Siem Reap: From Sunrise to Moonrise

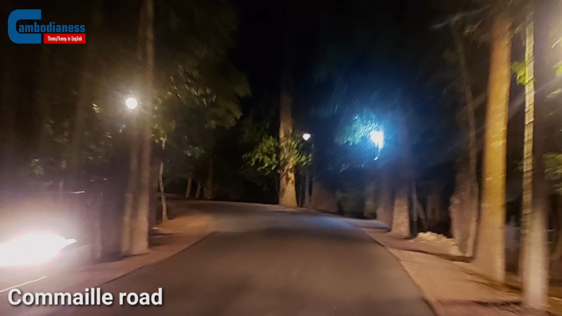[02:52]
Along the way to the temples of Angkor Wat, the curvy Kamai road, lightly lit by an orange-colored lamppost,